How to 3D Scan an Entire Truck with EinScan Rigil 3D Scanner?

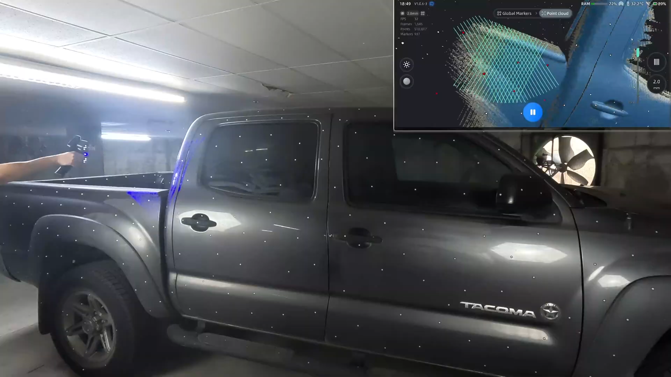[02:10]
It might take a moment to recognize the markers in such a large marker file so just hold the scanner still and give it a moment. If it doesn't work after five to ten seconds then try an area with more markers or try to adjust your distance a little.
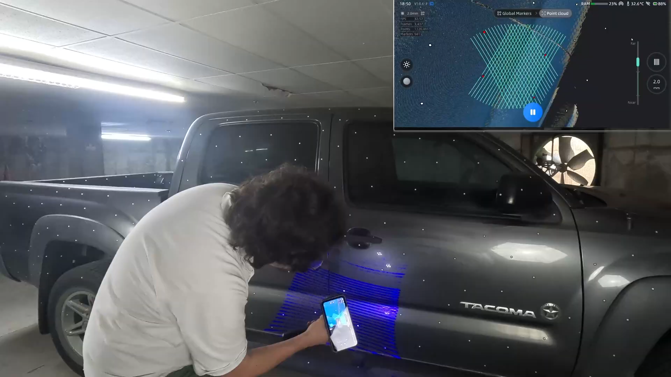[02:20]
Very important make sure you ensure that the reflective material mode is on which can be found right here under the lighting settings.
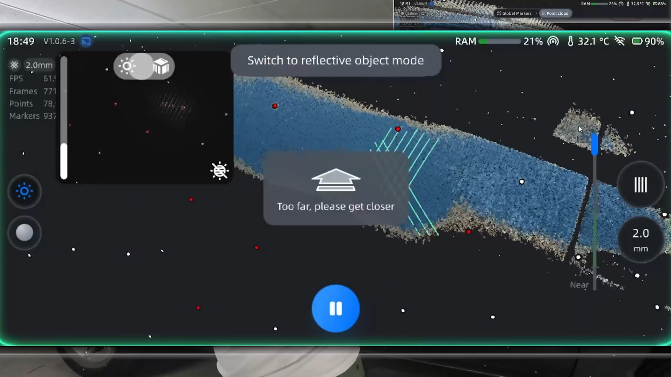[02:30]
When it begins to actually start picking up data just keep the scan steady. Keep an eye on your scan distance.
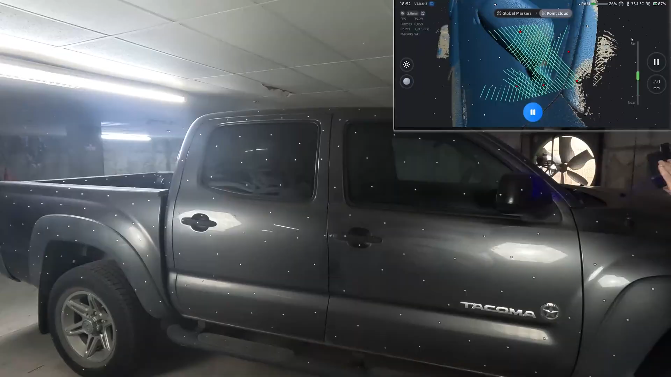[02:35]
Work around different angles slowly and make sure your data looks nice and complete and that it looks blue. This indicates complete data.
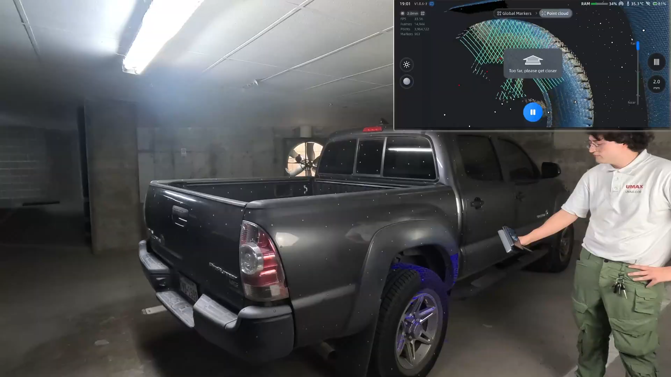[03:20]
Once we're done with one side we'll do any data cleanup necessary. Optionally we can also save it for when we're on the PC for more precise tooling. We'll press complete and it will automatically add a new group to the project.